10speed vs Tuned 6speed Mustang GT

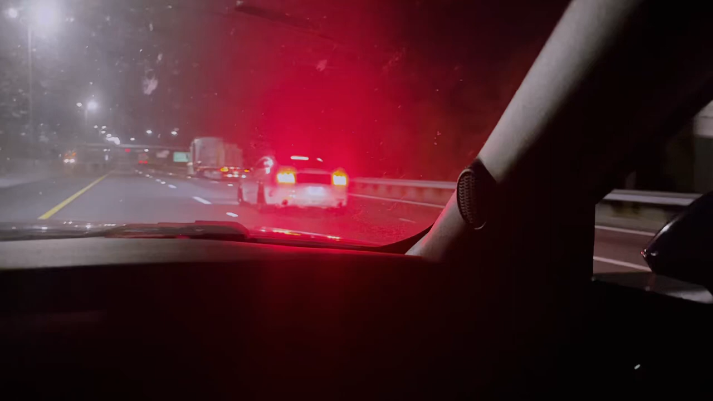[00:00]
Police 60. 60. Wait a minute, wait a minute, that car is starting. Do you like 8? It's starting. Hey!